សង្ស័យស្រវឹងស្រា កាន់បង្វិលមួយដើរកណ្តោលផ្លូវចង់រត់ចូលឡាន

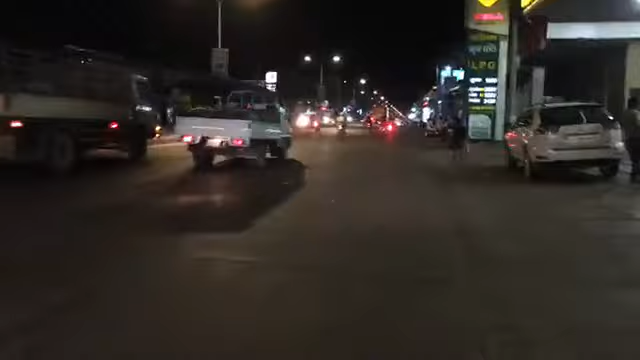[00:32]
ងបាទសង្ស័យប្រហែលជាគាត់អាចស្វឹងស្រាមួយយ៉ាងណាទេបាទឥឡូវគាត់រៀងដើរទៅខាងខាងបន្តិចហើយបាទមុនហ្នឹងគឺថាដើរកដាផ្លូវអត់ខ្លាចឡានអត់ខ្លាចម៉ូតូអីទេបាទ
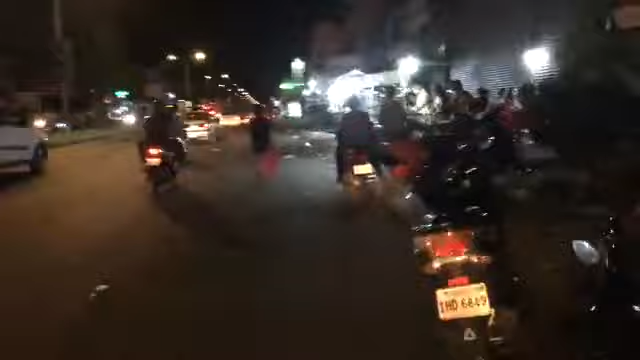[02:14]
ឯណាឃើញឡានឃើញម៉ូតូចេះរត់ចង់ចូលបាទនឹងជាមិន